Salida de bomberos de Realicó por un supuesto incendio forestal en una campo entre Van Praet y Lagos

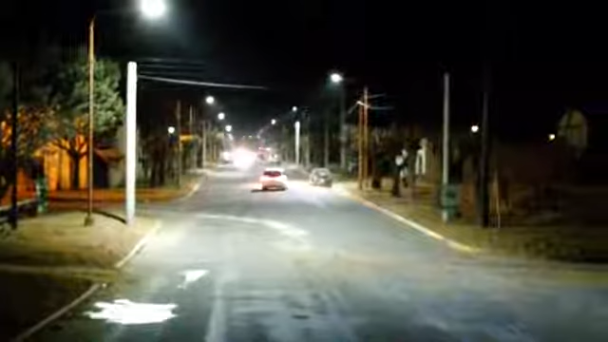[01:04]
Yo la verdad no voy a girar la cámara para mostrarles, porque es una oscuridad absoluta. Vean ustedes lo que es la zona rural.